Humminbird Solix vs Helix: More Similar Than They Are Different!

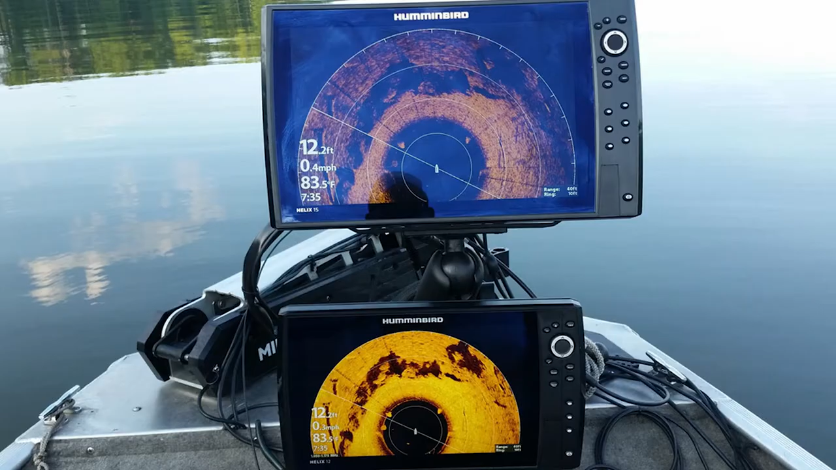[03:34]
On screen: depth 12.2 ft, water 83.5°F
That said, it means you get it at a more affordable price and still get all the same features. You get a beautiful 12-inch color display with LED backlight,
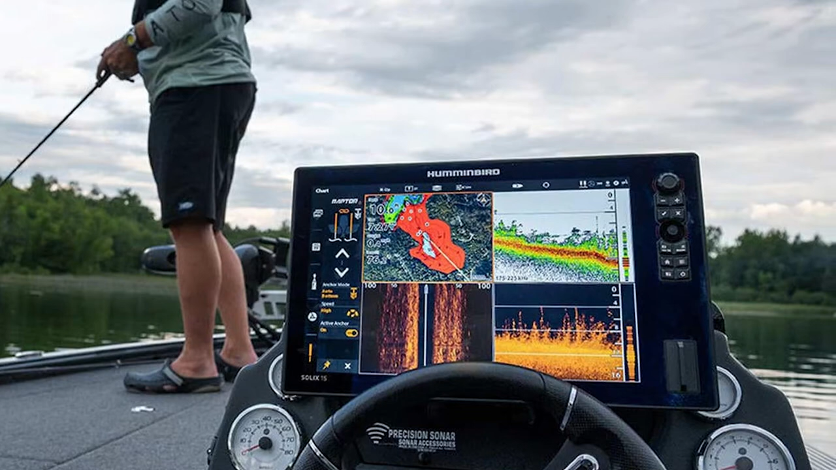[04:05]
dual-spectrum chirp sonar, 360 imaging, GPS, and Humminbird basemap.
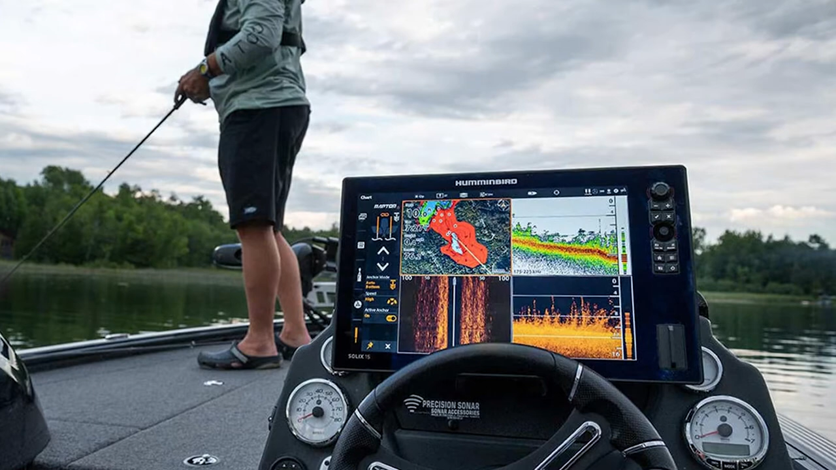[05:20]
Many of the older Solix models have been discontinued so this is their new budget choice. You'll get the cross-touch interface which allows you to use both the touchscreen or the keypad. The Solix 10 also comes with a large 10.1-inch screen as you could have likely guessed.
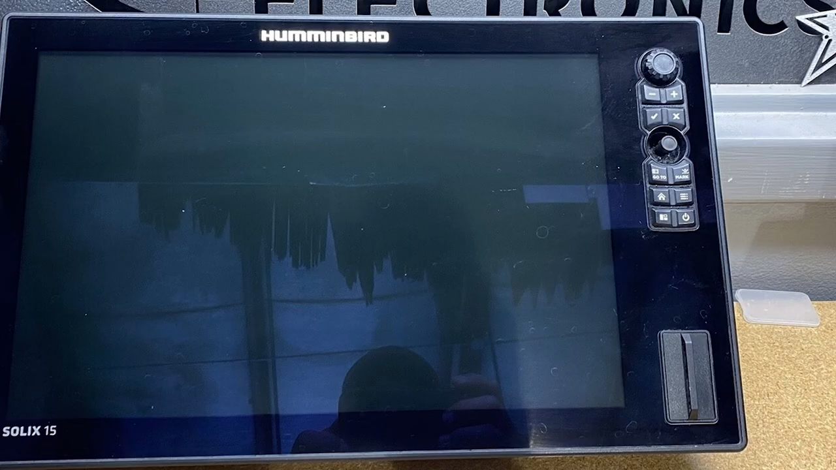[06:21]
It'll run you around $3,500 at the time of riding this and there's nothing you can do with it.
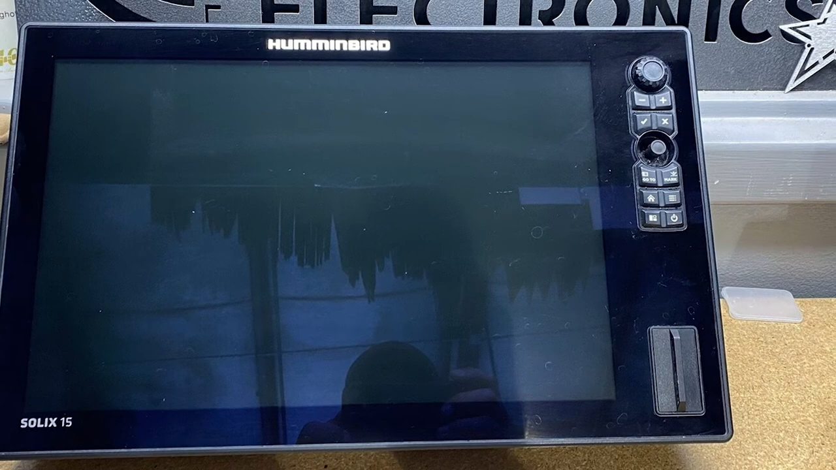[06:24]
As you could imagine, this fish finder works best if you're internally mounting it on your boat because of its large size.